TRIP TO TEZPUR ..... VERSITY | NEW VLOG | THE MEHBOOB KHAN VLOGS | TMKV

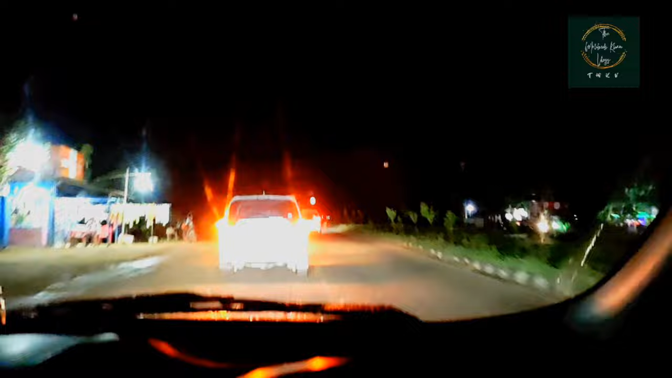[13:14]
करीब करीब हम लोग 25 किलोमीटर से इसके पीछे पीछे चल रहे हैं, हमको भी जान जान दीजिए। सो फाइनली भाई गाइस, हम लोग ने कॉन्वॉय को फॉलो करते हुए पार हुए, तो फास्टैग में हमने भी वीआईपी एंट्री से ले ली।
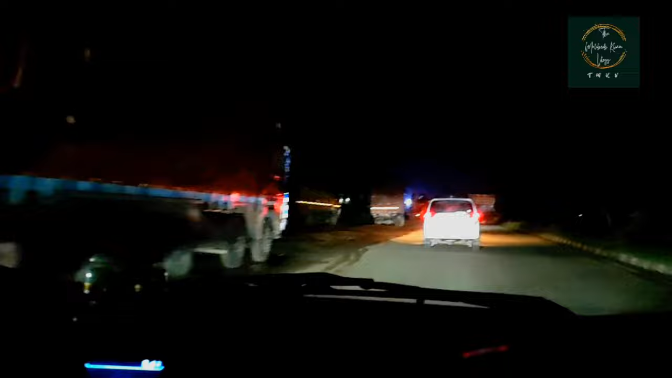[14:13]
नाउ हम लोग टपरी एक ढूंढ रहे हैं जहाँ पे चाय शाय मतलब पी सके और मतलब थोड़ा टाइम रुक सकते, क्योंकि बहुत टाइम से अप टू लाइक 70-80 किलोमीटर से हम लोग को ओवरटेक करने का मौका नहीं दे रहे हैं। एंड हमने भी इसलिए पूरा चांस ले लिया कि यार चलो यार जो भी है, नेचर कॉल भी बाकी था दादा।
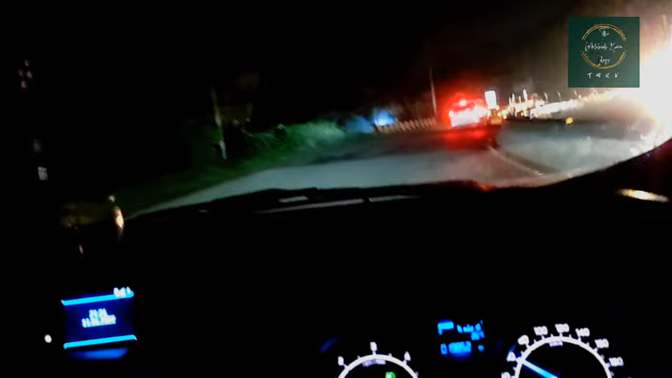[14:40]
देखते ही देखते दिन ढल चुका, रात हो गई, अब हम ऑलमोस्ट सोनापुर क्रॉस कर चुके हैं एंड नाउ चाय की टपरी यहाँ आसपास में नहीं मिला, तो हमें आगे जाके लेना पड़ेगा, तो चलो प्रोटोकॉल थोड़ा सा और फॉलो कर लेते हैं।